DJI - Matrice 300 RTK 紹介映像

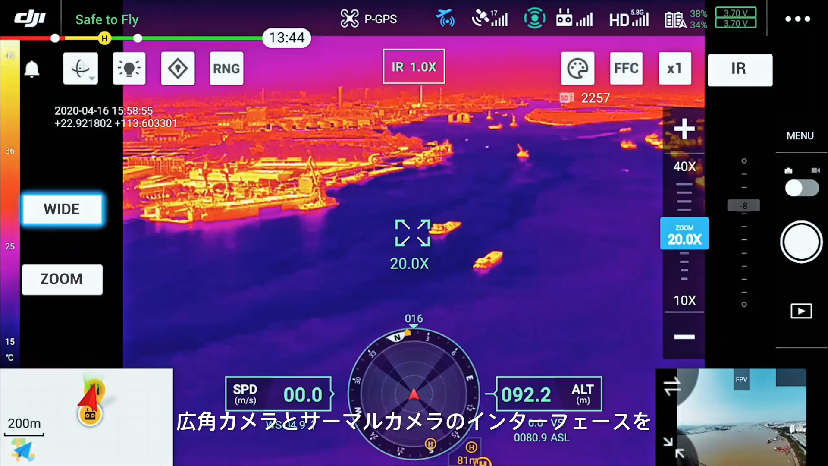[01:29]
preview a subject of interest and then zoom in to confirm critical details, all with just two taps.